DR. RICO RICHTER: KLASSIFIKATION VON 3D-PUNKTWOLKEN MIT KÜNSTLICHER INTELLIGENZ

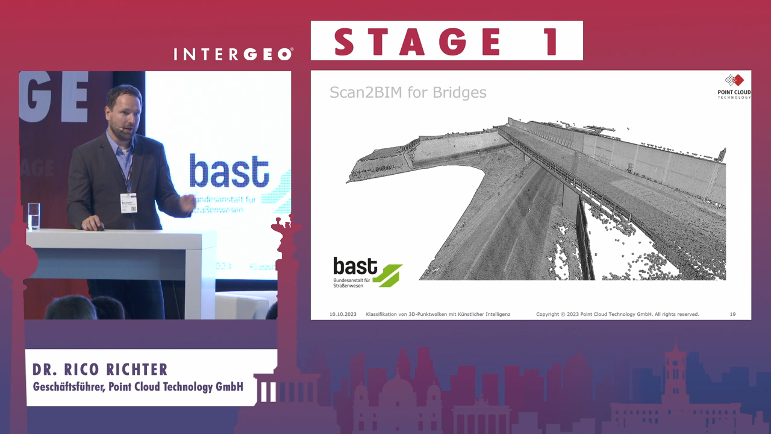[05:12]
Im Bereich Brücken ist hier auch ein Beispiel aus einem Projekt mit der Bundesanstalt für Straßenwesen. Wir haben sozusagen Brücken, wurden gescannt und durch Deep Learning Verfahren konnten dann sozusagen die Daten klassifiziert werden,
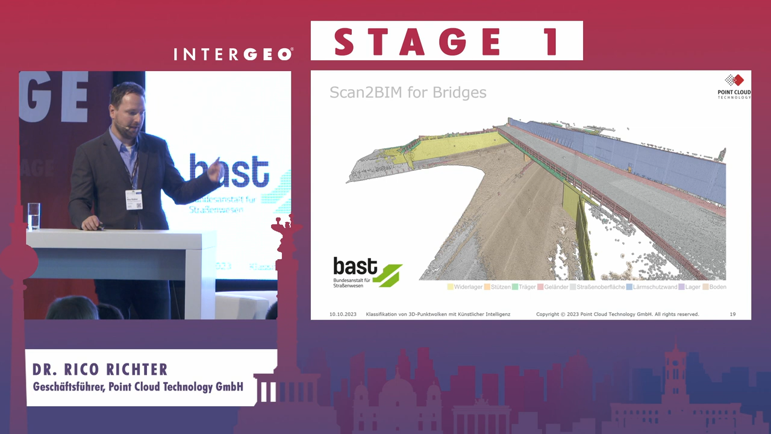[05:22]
sodass die einzelnen Bauteile erkannt werden konnten.
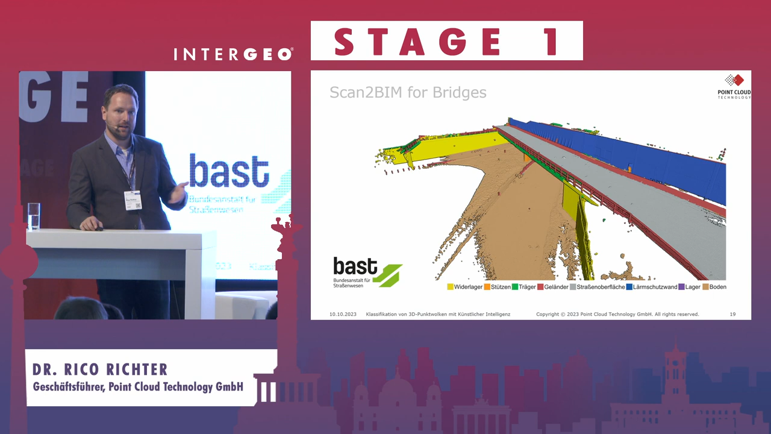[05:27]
Also wo ist ein Lager, ein Widerlager, eine Stütze für die Erzeugung von BIM-Modellen von Brücken.
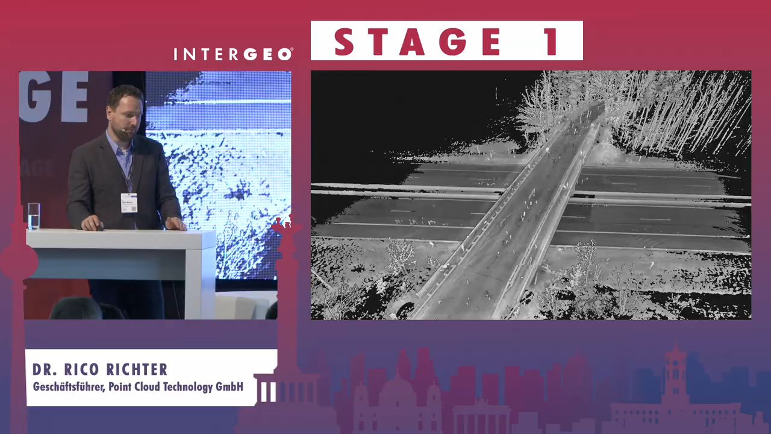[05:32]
Hier sieht man mal ein Video, das ist eine Autobahnbrücke, die wurde automatisiert erfasst.
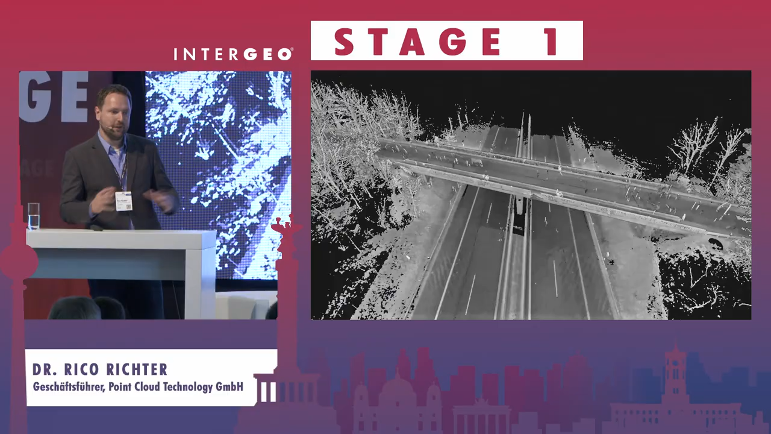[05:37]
Und das KI-Verfahren war dann sozusagen in der Lage, automatisiert die einzelnen Punkte den wahrscheinlichsten Oberflächenkategorien zuzuordnen,
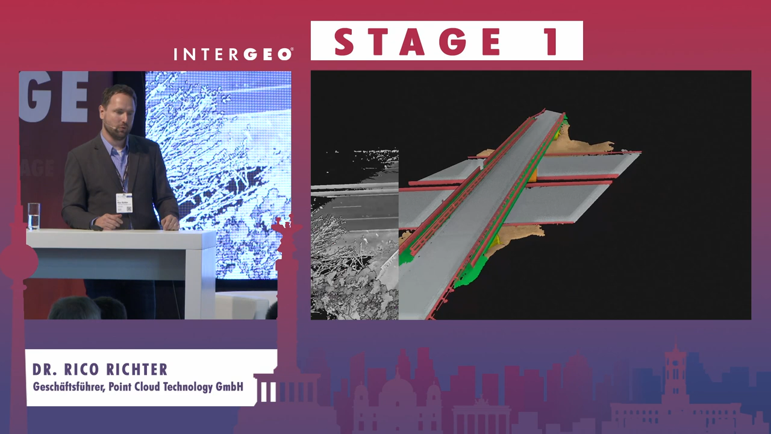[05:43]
sodass dann entsprechend zielgerichtet 3D-Modelle abgeleitet werden konnten,
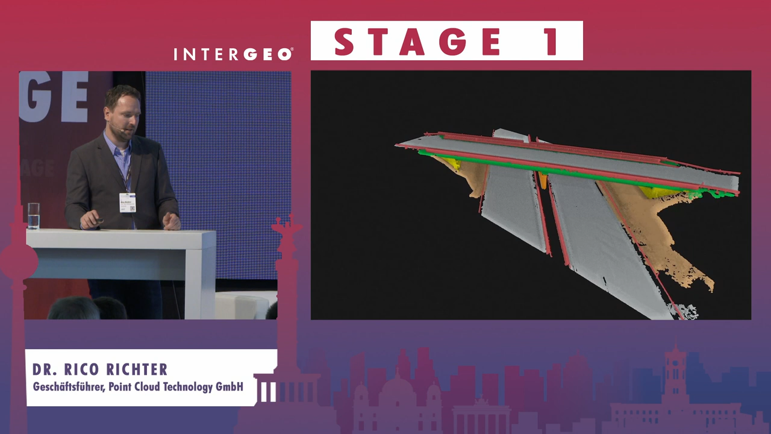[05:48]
die halt für Planung, Instandhaltung und so weiter verwendet werden können.
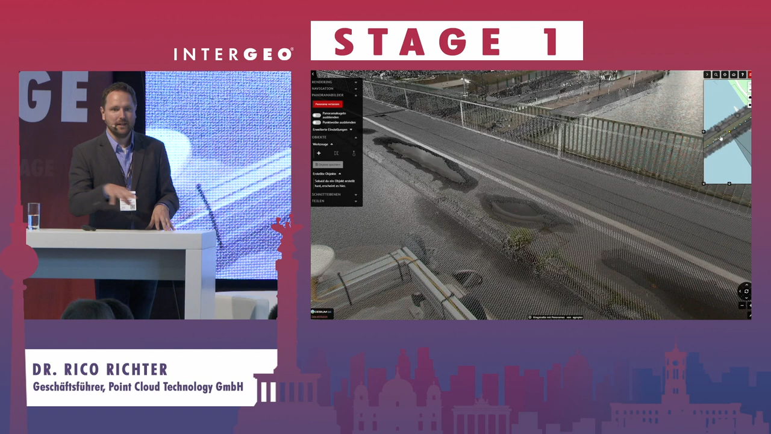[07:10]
Radardaten, Punktwolken, man kann sozusagen hin und her switchen. Und einfach genau das, was man für seinen Anwendungsfall in dem Moment braucht, kann man sozusagen dann nutzen und kann halt für eine